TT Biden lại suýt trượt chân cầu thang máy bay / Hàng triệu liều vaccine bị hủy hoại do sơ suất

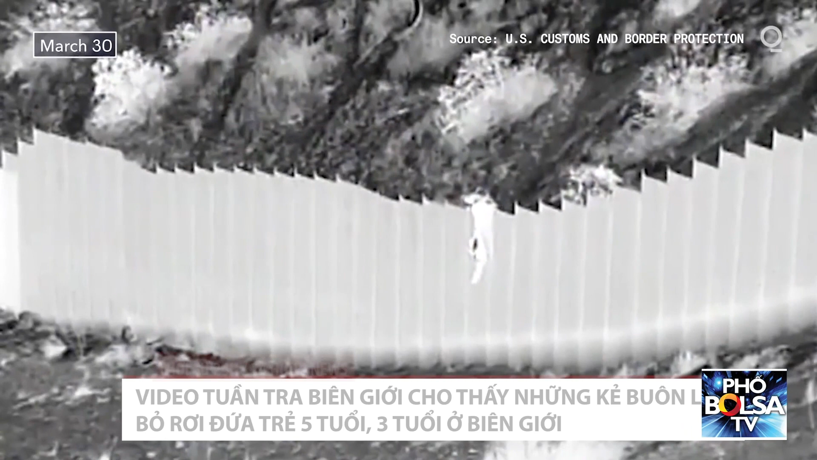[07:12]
Đoạn video do Gloria Chavez, trưởng đặc vụ tuần tra khu vực Enpaso công bố cho thấy những gì cô ấy nói là hai kẻ buôn lậu mở rộng hàng rào và thả từng đứa trẻ xuống mặt đất và bề